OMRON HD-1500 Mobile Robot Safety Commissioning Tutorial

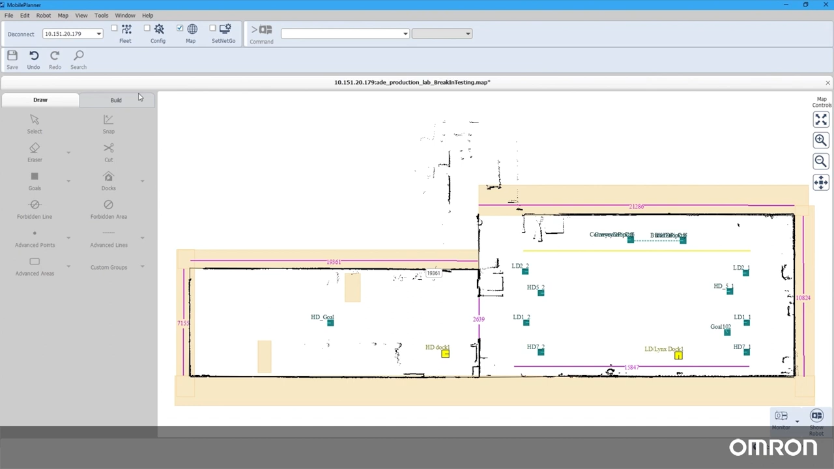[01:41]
Then open the menu, Robot, and submenu, Safety Commissioning. A wizard will help you easily go through this process. There are two parts, e-stop commissioning and safety laser commissioning. Follow the instructions given by Mobile Planner to trigger each emergency stop input one by one to verify that each is functional.
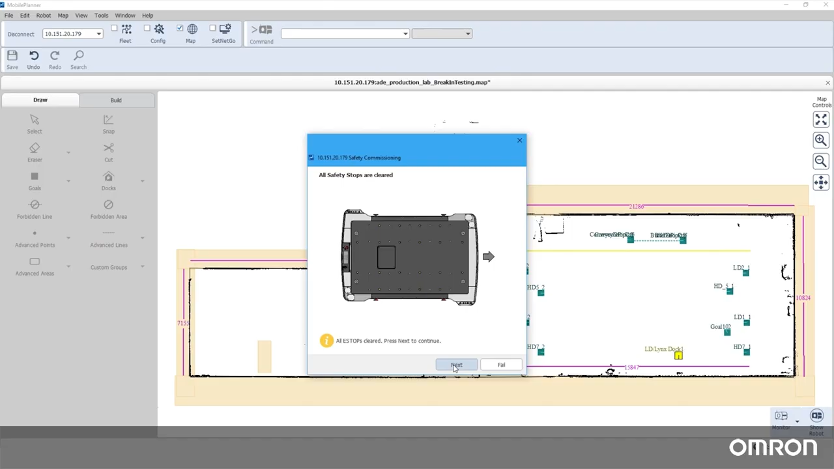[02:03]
This will include each of four e-stop buttons on the sides of the HD, on the pendant, and on the user interface. Now that part one of the safety commissioning is completed, you may begin the safety laser commissioning. There are three parts to the safety laser commissioning, the front laser, the rear laser, and the safety speed zone verification.
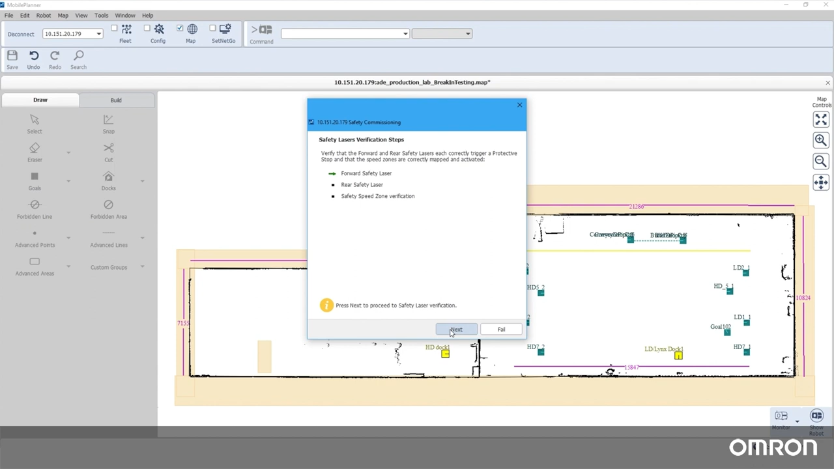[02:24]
For the front laser test, place your hand or a small object in the gap where the front laser is.
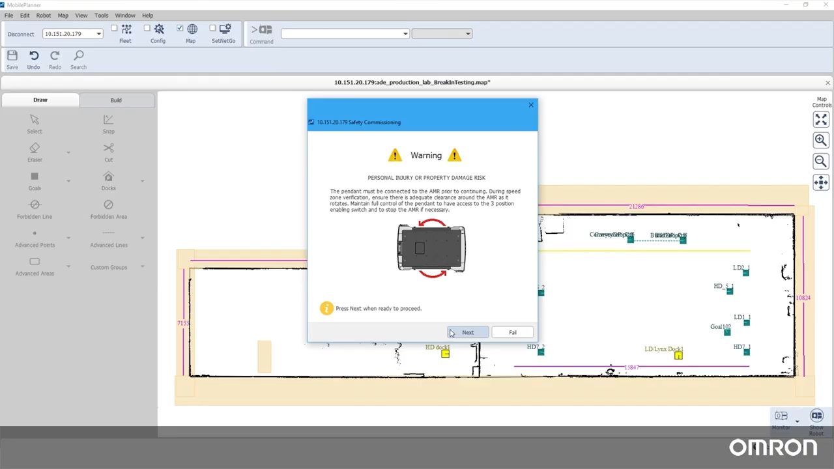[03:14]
With the pendant still attached, ensure that the robot has clearance to rotate freely without hitting you or any obstacles.